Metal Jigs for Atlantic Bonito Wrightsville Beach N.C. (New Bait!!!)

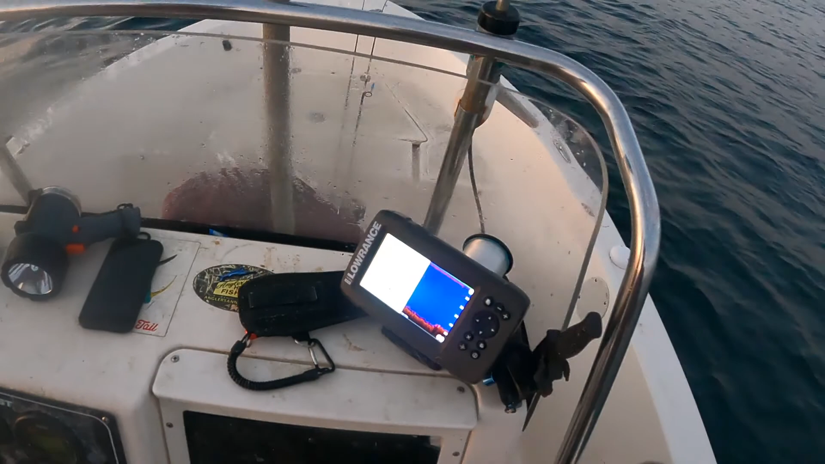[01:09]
yeah that's i mean that's a good amount of there